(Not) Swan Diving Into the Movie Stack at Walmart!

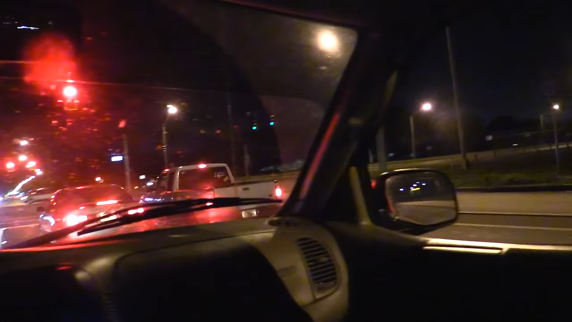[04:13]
Hello. Hey, you can... You have a lot of room in front of you still, miss.